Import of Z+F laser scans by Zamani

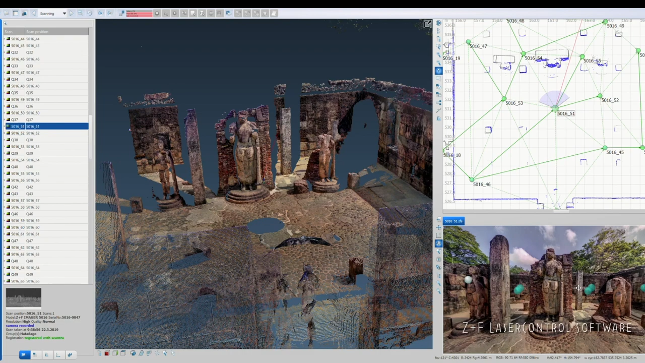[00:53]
geo-referencing and coloring of scans is done on a PC back in our office.
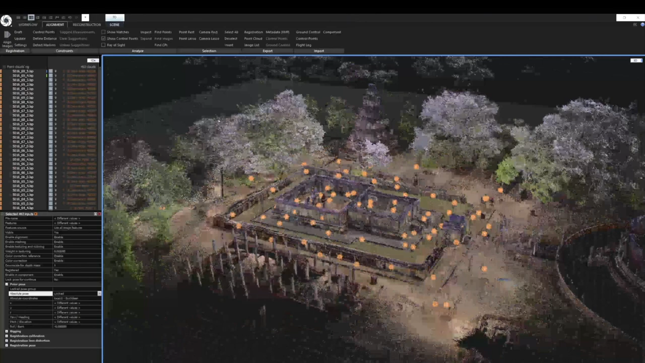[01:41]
Keeping the scans locked is important in order to maintain the integrity and scale of the reality capture project.
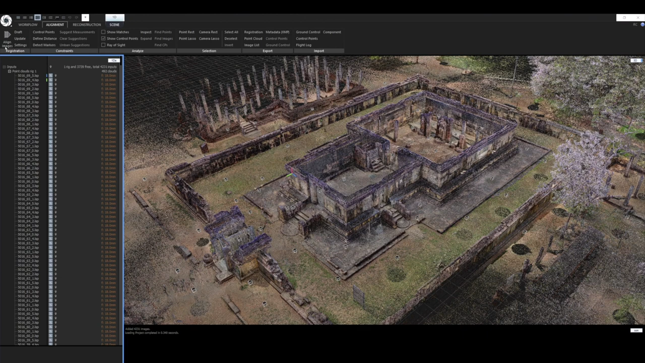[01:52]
Before we start adding images to the project, we lock the pose of all of our laser scans so they don't change position during future alignments. We're now going to add our drone photos to the project. We choose our alignment settings depending on how we want to do the alignment and we run align.
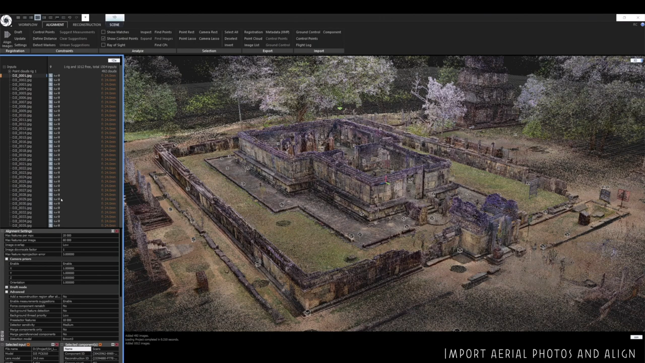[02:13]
I normally choose a downscale factor of one and a reprojection error of three to start off with.
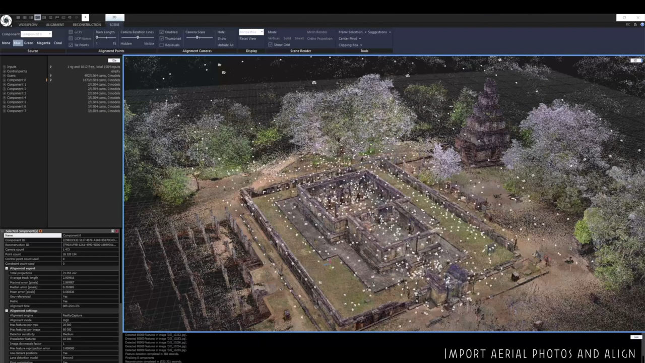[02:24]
And there you can see the positions of the drone photos. Now I will add the DSLR photos to the project
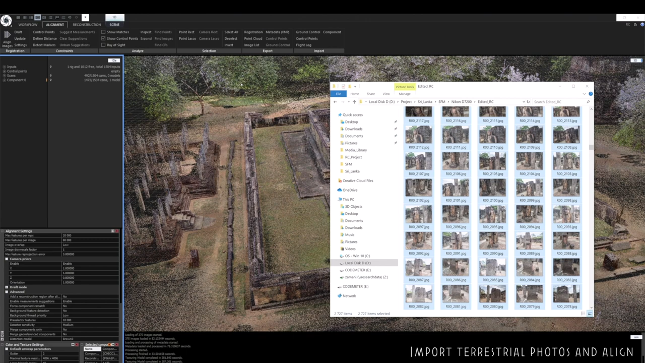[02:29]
and I'm going to group the inputs by EXIF because the drone and the DSLR have different lenses and sensors.
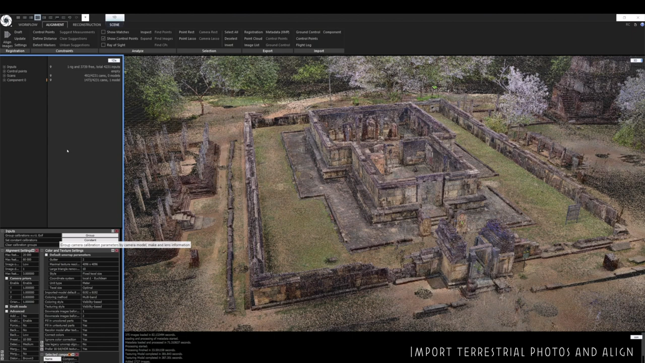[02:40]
You can also set reality capture to group the images by EXIF automatically when you import them. And then align.
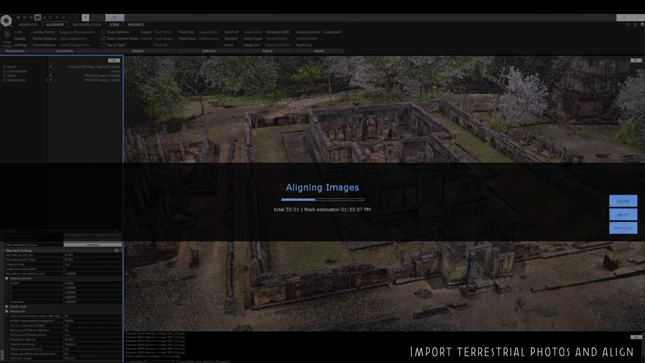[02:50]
That looks like a pretty successful alignment. There are a couple of pictures that that weren't included in the main component but these can be
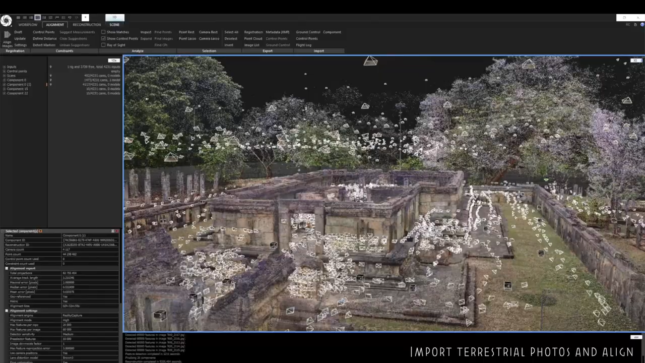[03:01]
investigated and these components can be merged in a number of ways later on.
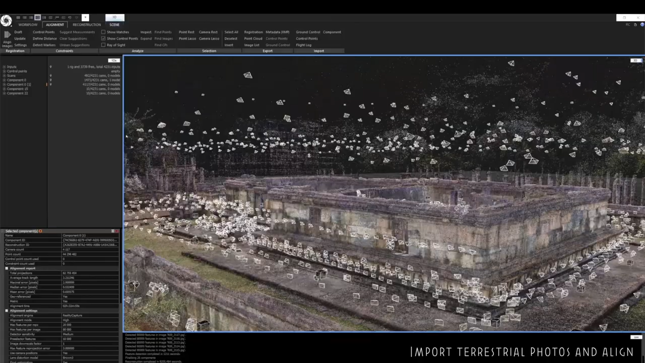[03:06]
The inspection tool is extremely useful in the field or in the office.
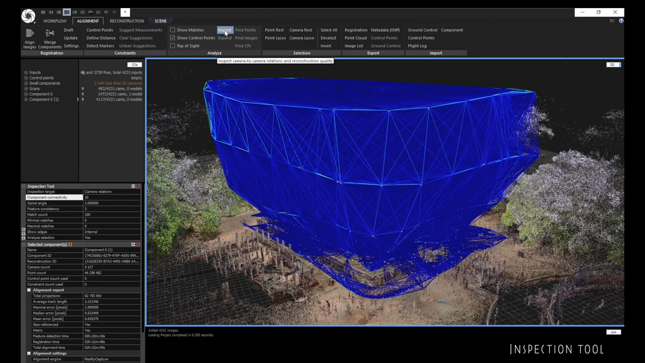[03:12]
The tool is a good way of visualizing where the good and the weak points are in a scene.
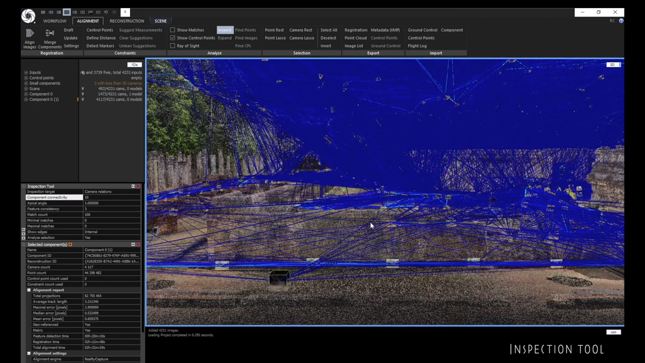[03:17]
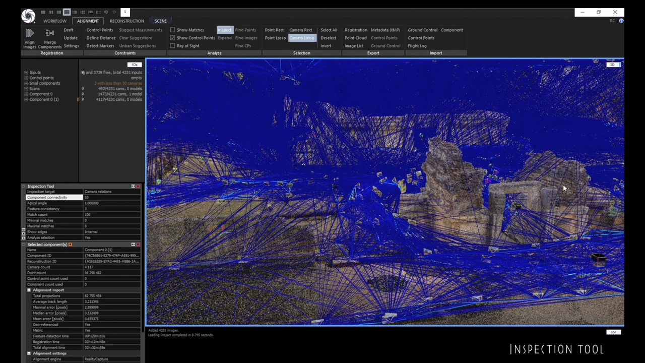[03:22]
We can see which cameras have mutual connections and which ones are good and which ones are bad. You can analyze a subset of images by just selecting the images that you are interested in.
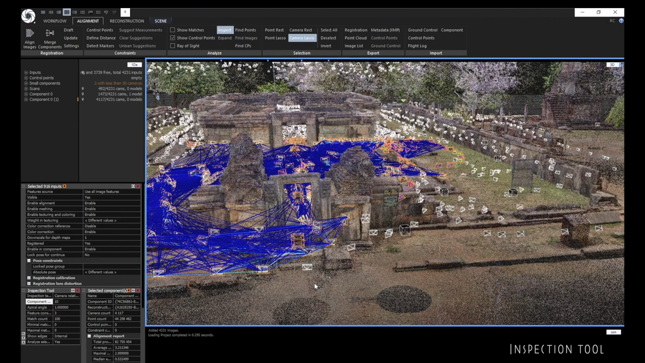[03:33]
There's also an option to analyze the scene structure uncertainty and this shows you the precision of the tie points location.
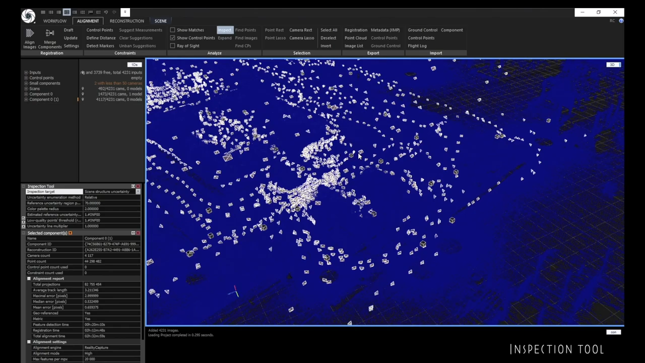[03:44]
So now I'm going to inspect the component to see if there's any misalignment between images.
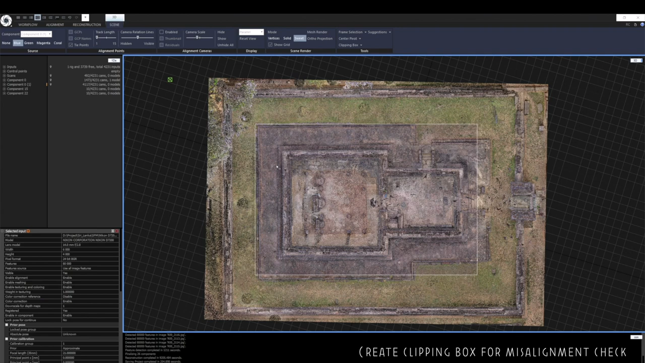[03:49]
I'm going to do this by creating a clipping box which slices through the structure.
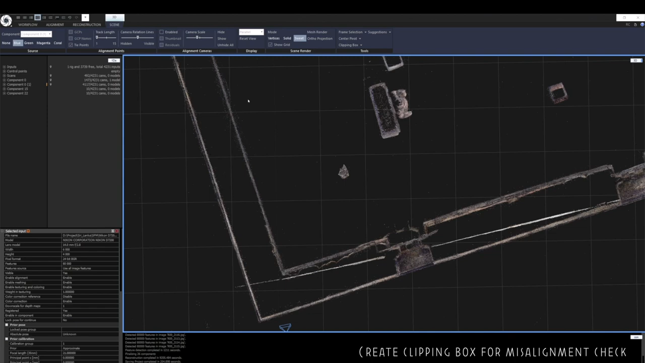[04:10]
There are a number of ways of sorting this out. If I use the point lasso tool, I can highlight the points in that area and then if I click on the find images button,
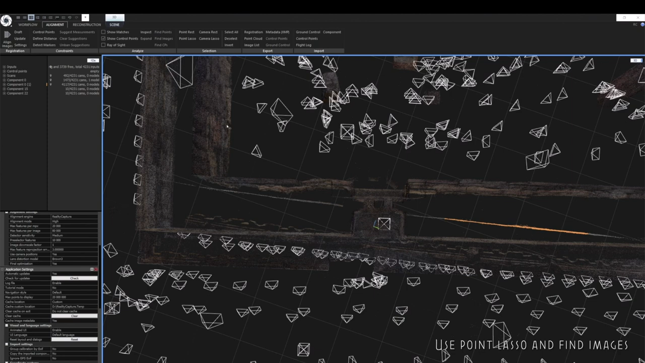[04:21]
this will identify the cameras that are responsible for the misalignment.
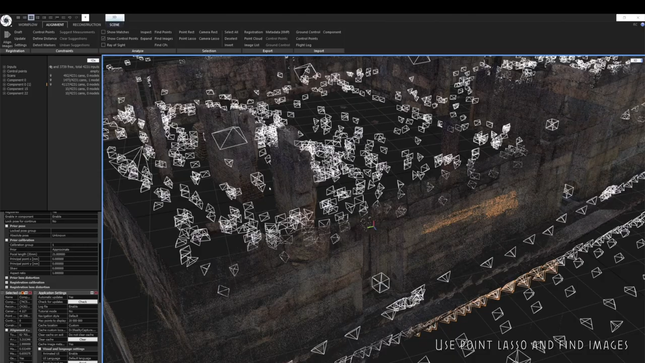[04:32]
There are a number of ways you can deal with misalignments.
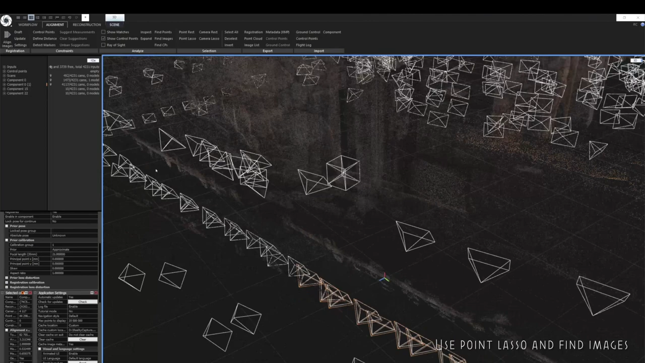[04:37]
Firstly, you could use control points to correct the positions of these cameras. Or you could disable the cameras that are causing the misalignment. Or you could export them as a separate component and fix them in a new project and then re-import them back into your main project.